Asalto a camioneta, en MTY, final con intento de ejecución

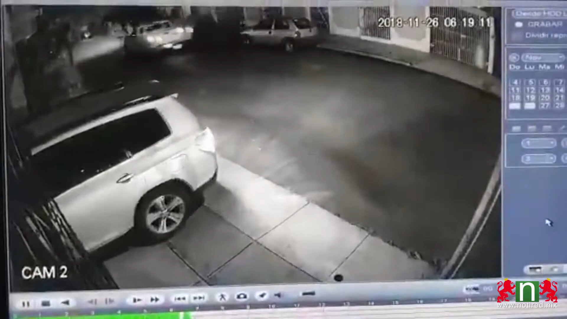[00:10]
4 puntos. 5. Es el de Pablo. El de aquel lado también allá, mira.